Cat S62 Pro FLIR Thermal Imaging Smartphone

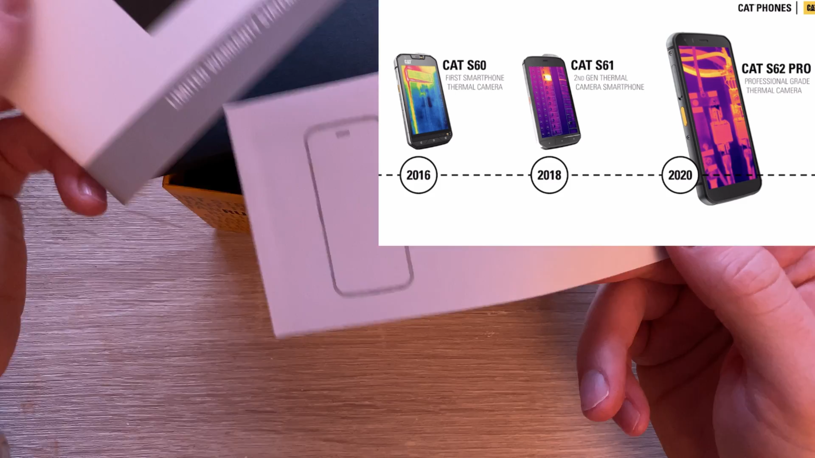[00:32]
like the third generation now which obviously shows that they
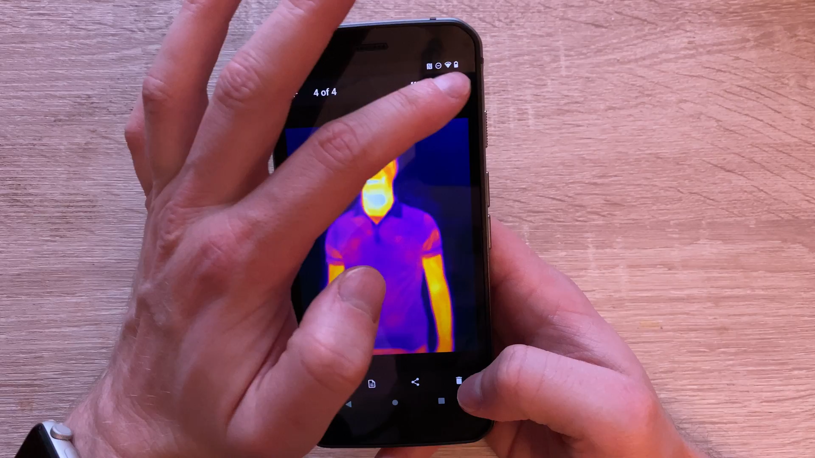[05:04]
got a gallery but that gallery itself also allows you to create a
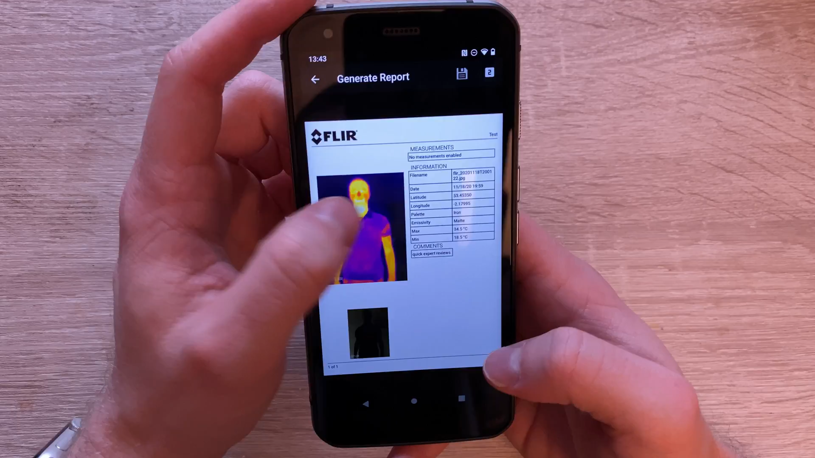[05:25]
in this example and how it looks with and without flare and then if you'd like to you can share it straight
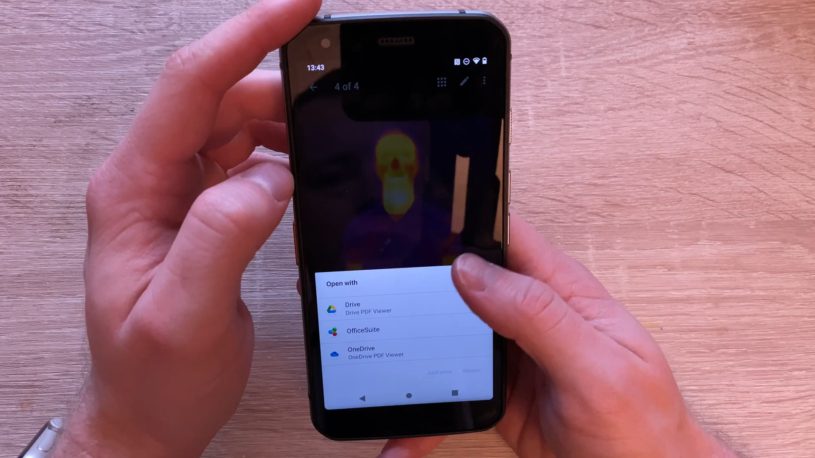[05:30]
away to one drive so let's say your boss or anyone that collaborates with you and can have
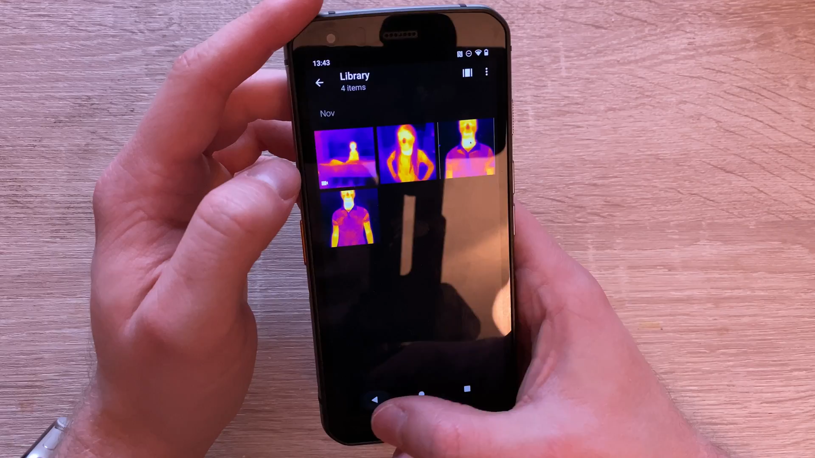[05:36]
a quick glance at that report we will go through the whole flare um
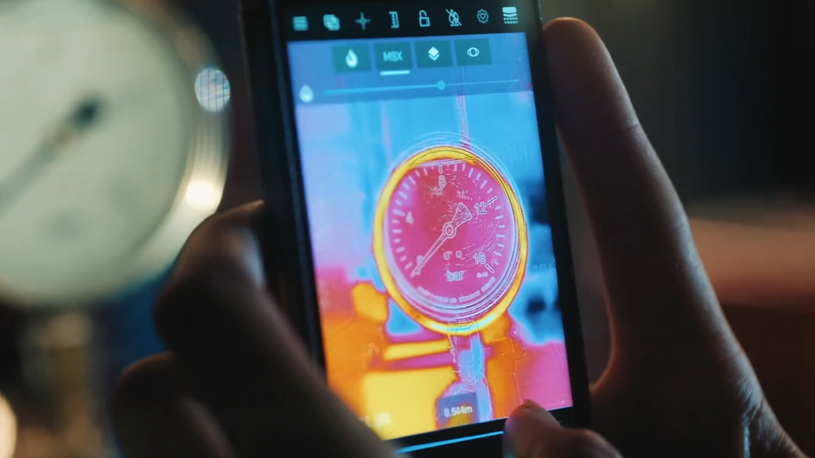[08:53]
intensity of the picture so you can see it clearer.
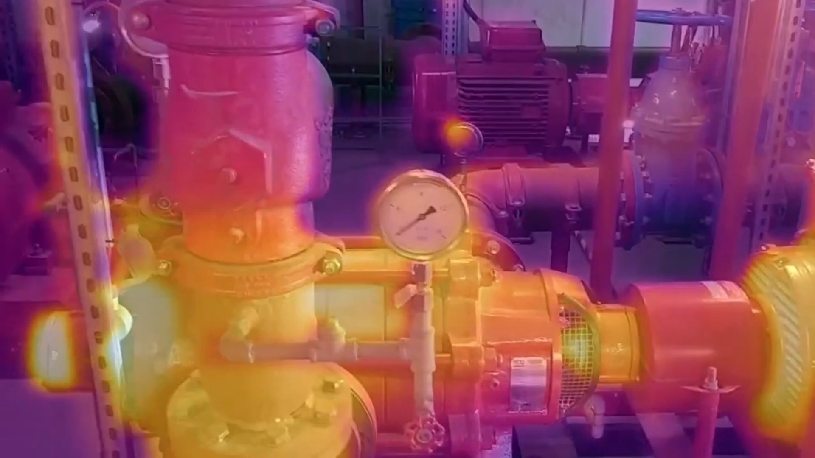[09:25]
So we can focus on what is actually showing as the hot point.
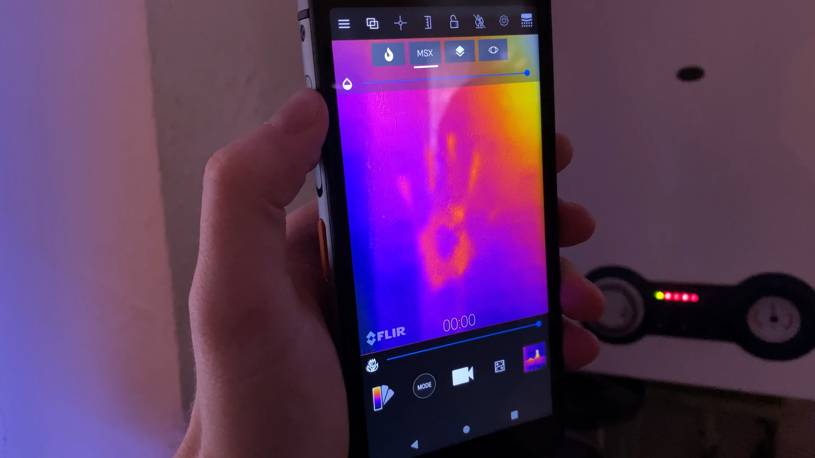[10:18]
I think my favorite thing, my favorite feature would be the MSX,
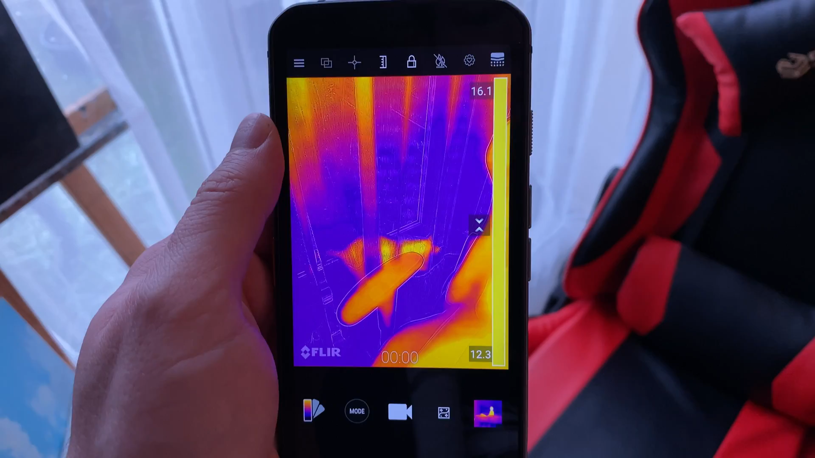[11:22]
But you don't have to turn a flashlight and alarm everyone
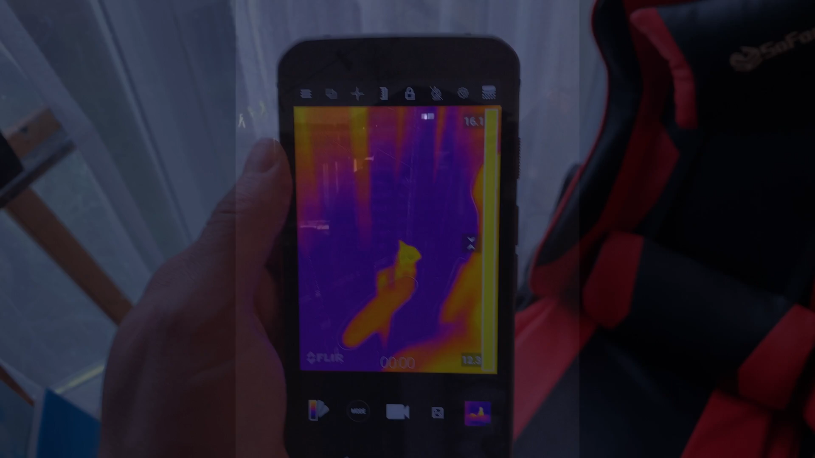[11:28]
around you where you are and let them know because you can just turn on the imaging, thermal imaging and see where everyone is.